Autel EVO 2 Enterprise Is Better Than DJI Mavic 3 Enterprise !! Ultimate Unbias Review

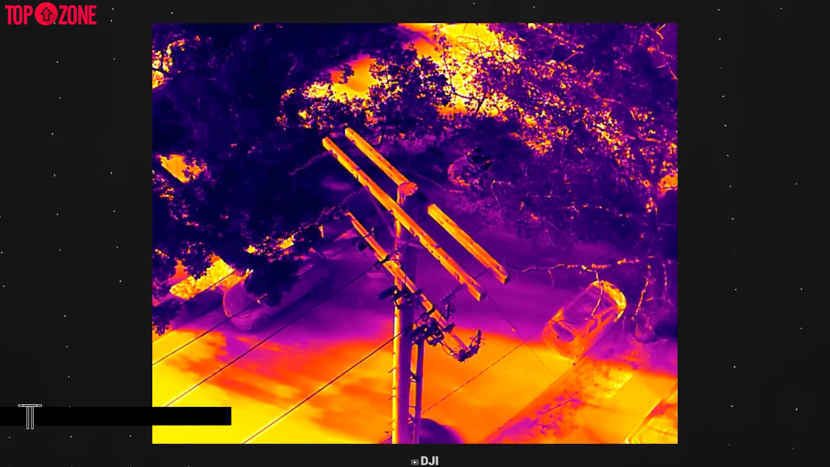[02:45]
The main feature of this model is the thermal imaging camera which has
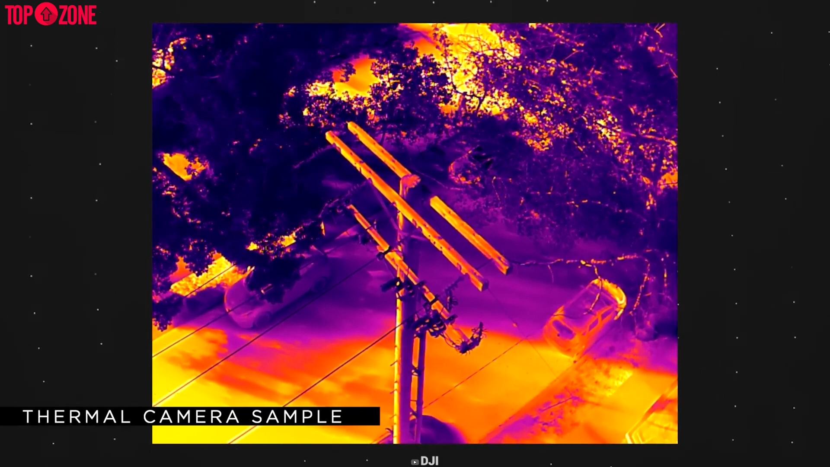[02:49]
a display field of view or defov of 61 degree
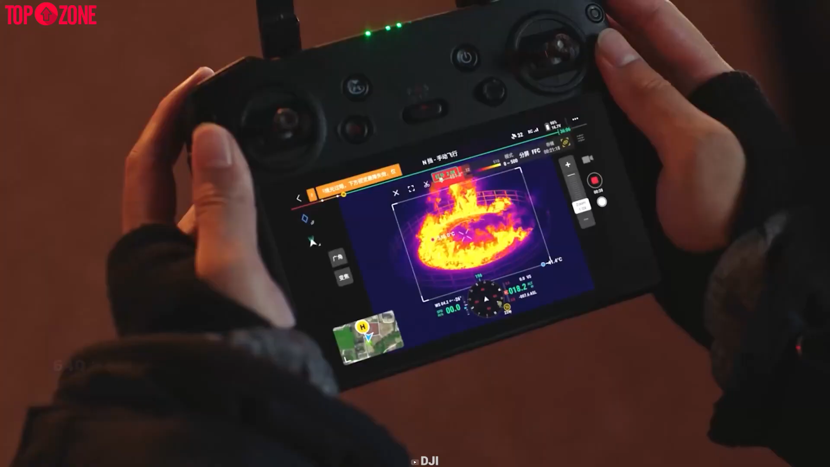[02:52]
and 40 millimeter equivalent focal
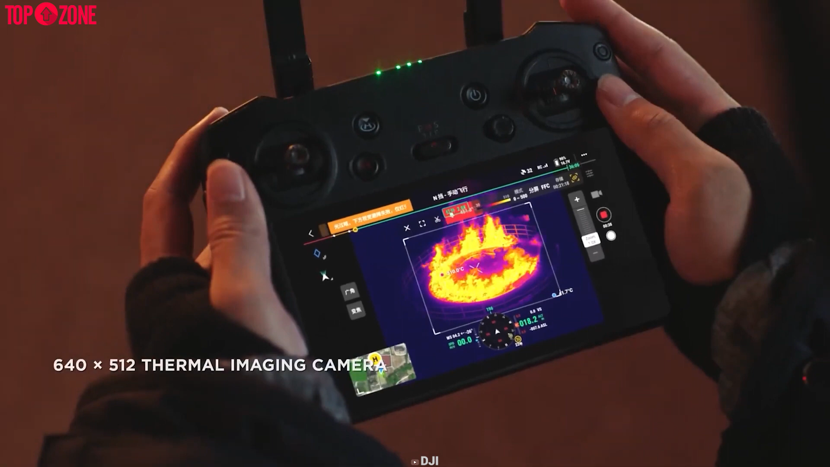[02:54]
length with 640 by 512 resolution.
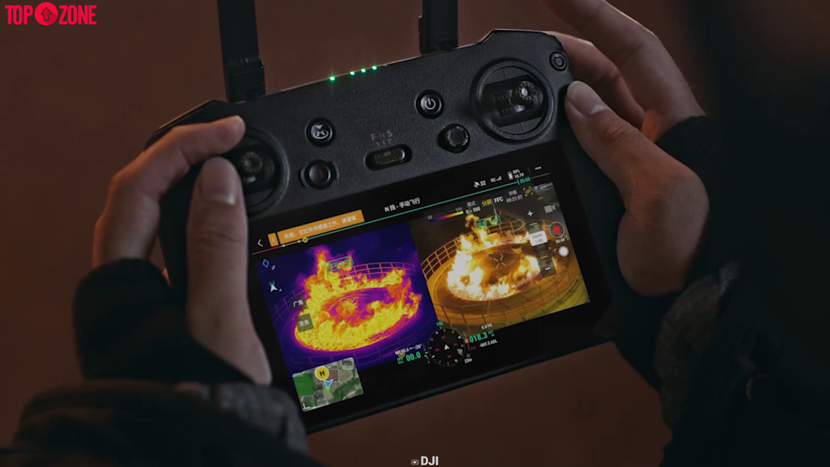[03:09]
You can use both vision cameras and thermal cameras at the same time.
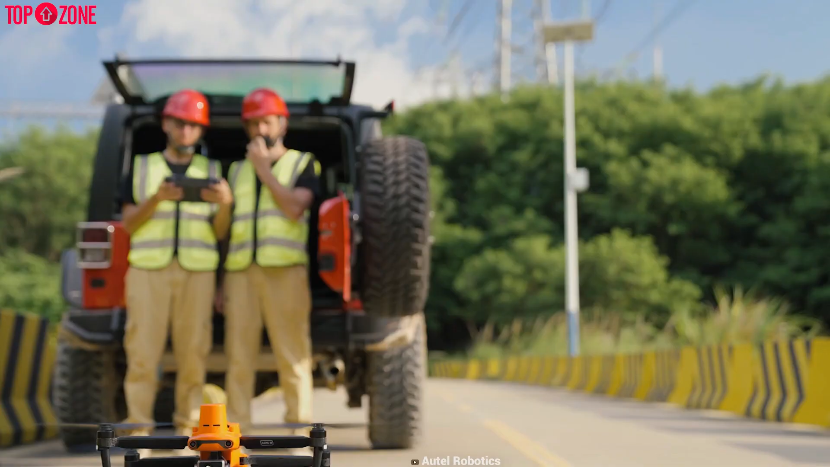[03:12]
On the other hand,
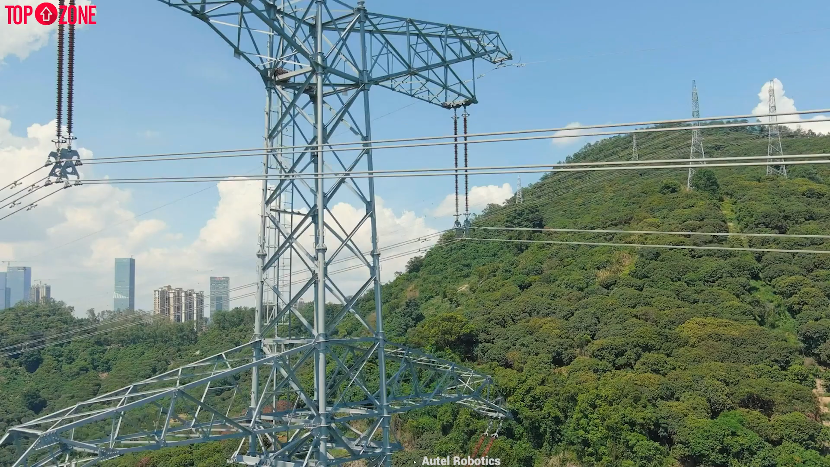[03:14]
the Evo 2 Dual 640T also has a 48 megapixel camera and a 640 by 512 thermal imaging sensor.
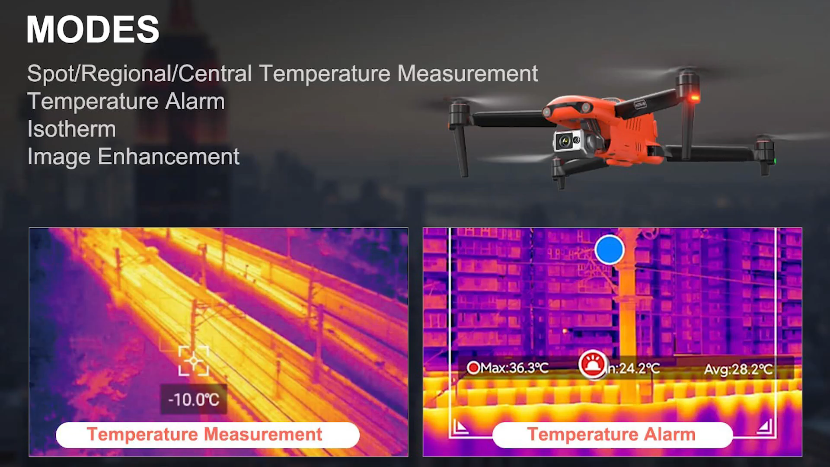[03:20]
On screen: spot -10.0°C, max 36.3°C
Both drones can provide a variety of temperature measurement functions.